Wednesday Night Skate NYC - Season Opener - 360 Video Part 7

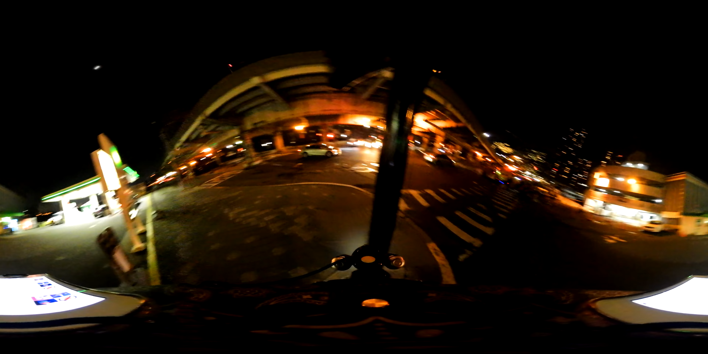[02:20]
at 23rd Street so if you look up that street you can actually maneuver your camera since this is 360 that street actually goes the entire
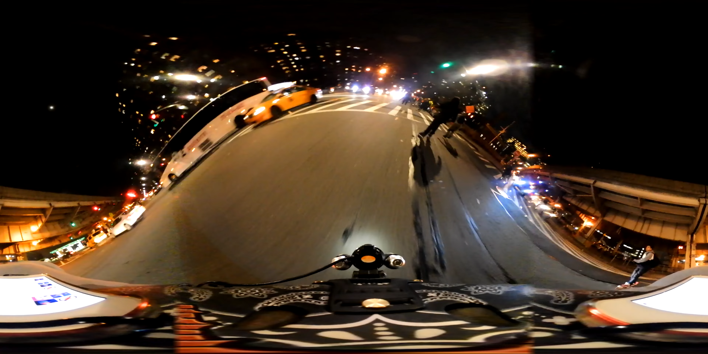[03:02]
here we are on 23rd we're not going to go
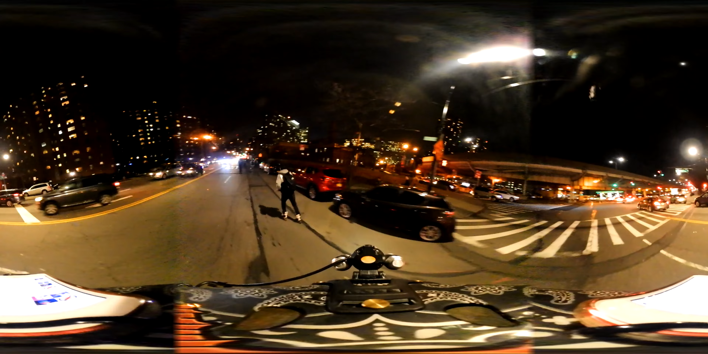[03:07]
far like I said we're going to go right up and take a right here on First Avenue so to the left of this is alphabet city you could have all you could also said to the left of us was alphabet city as we came up that bike path at the end alphabet city are you know the streets that are labeled ABC
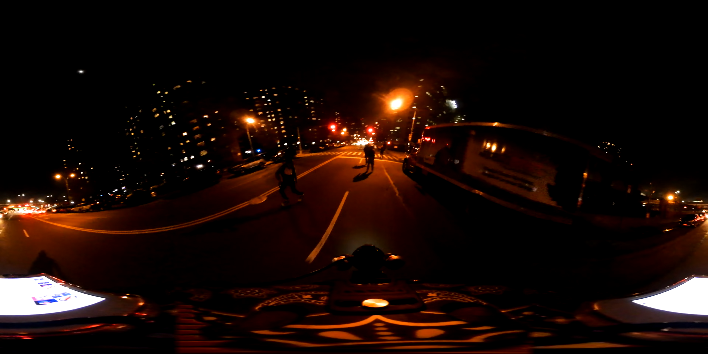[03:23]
etc and that's basically in the East Village so as we skated up that path we the East Village was to our left one more frame of reference now here's something really cool for you at the beginning of this video you'll notice that blue light if the Empire State Building was way ahead of us by the time we finished the seven minute video it will be behind us check it out as you go so
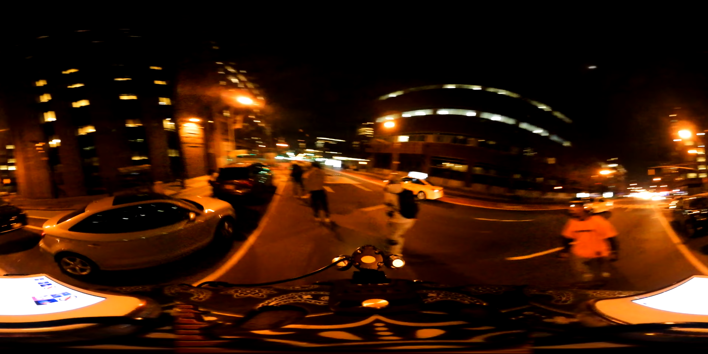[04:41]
and actually ahead of us right now on first avenue we're going to go up the hill down hill up the hill downhill these rolling hills
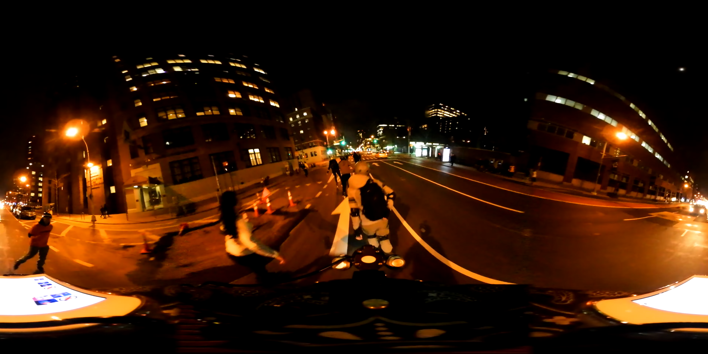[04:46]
are consistently always heading up though so for every time we level off the grade and start to come down even slightly we reach our next hill going up and again if you haven't been to New York you you may not think that New York is a hilly island but it is this is first avenue on the east side as you can see it seems a little metropolitan here without
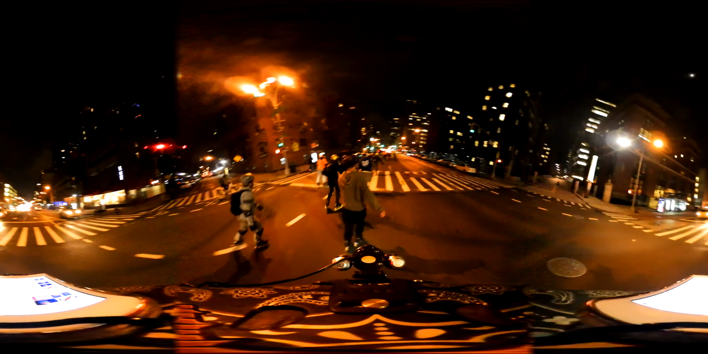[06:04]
that's preferable right now and I would assume that's either east side or west side you know whether it's Soho or East Village whatever people want to be down there and it kind of makes sense you know you the Midtown area is more of a a true business area and there's the Empire State Building kind of going to give that a quick look so you can get perspective you can see we're observing one lane
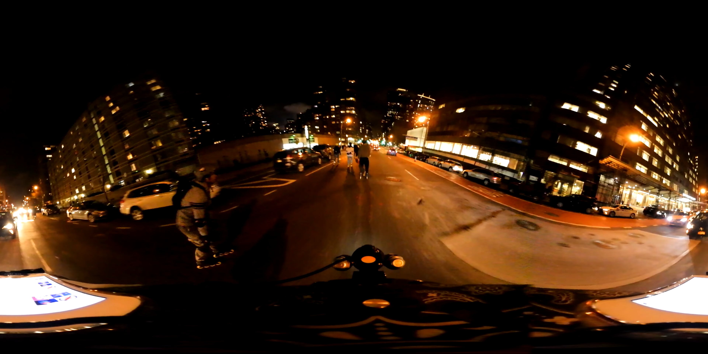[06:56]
bike flips over you it's a big mess and I have personally seen it on the Hudson Parkway for um Hudson bike path on the other side of the island again there's the what the Empire State Building so if you want to change your view here as we're going and look left occasionally you'll see it to our left and that's over on 5th Avenue so again we're on 1st and the Pyre's over on the 5th Avenue